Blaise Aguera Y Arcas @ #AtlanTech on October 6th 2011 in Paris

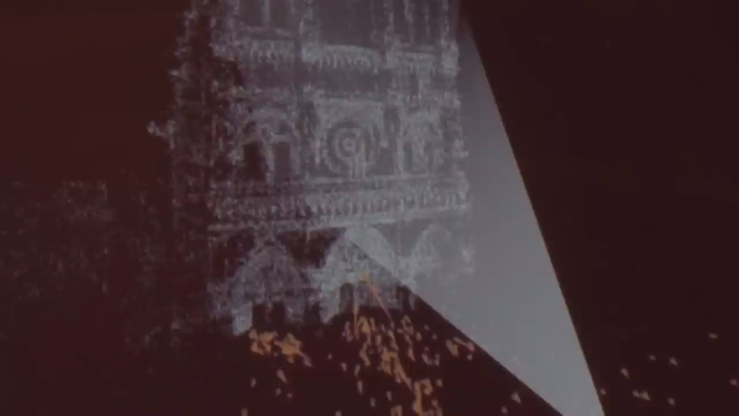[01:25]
So I'll give you a very quick sense of how that works. This is, by the way, a similar point cloud reconstruction.
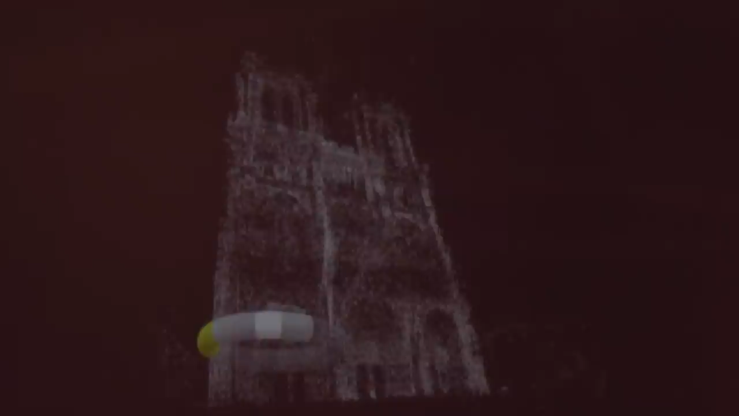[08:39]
This is one of the point clouds from one of those, a single one of those Notre Dame images.